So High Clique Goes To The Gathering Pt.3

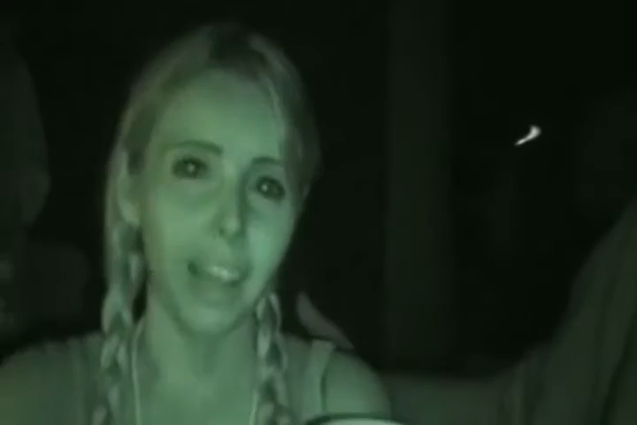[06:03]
I'm from Fremont, California. And we're in the middle of a fucking forest right now at the Gathering in the Juggalos.
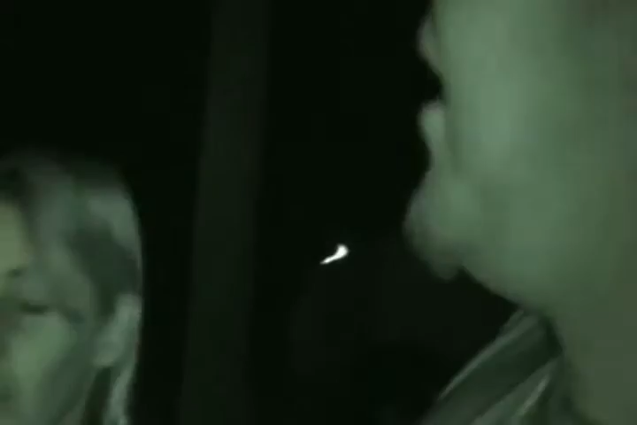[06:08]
You got that shit on night vision? I do. We'll circle around and look at the woods and shit. It's wild.
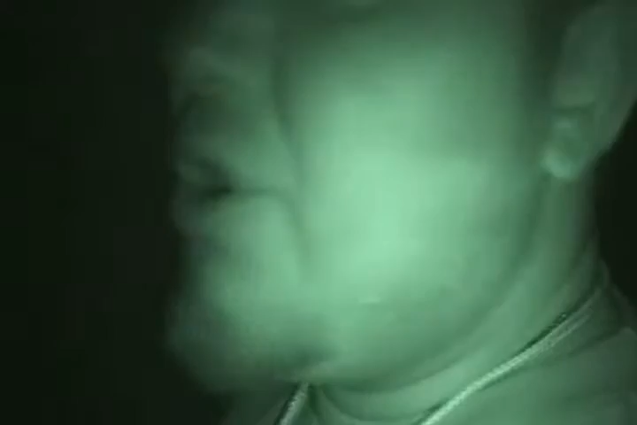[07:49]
We're on a mission right now, and we're really trying to find Camp Randy. It's an elusive secret camp spot, so let's roll with this. Come on. And we're this is crazy. Look at, take a look. Can you see this shit in night vision? These motherfuckers right here, everybody.
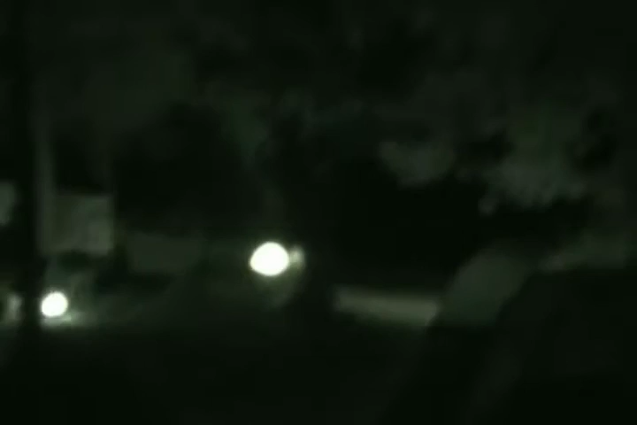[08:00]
This is in like the middle of nowhere, guys. We're on some hill. Oh, damn. Somebody just, Whoa. Woo. Woo. Yeah, and there are some gunshots fireworks going off.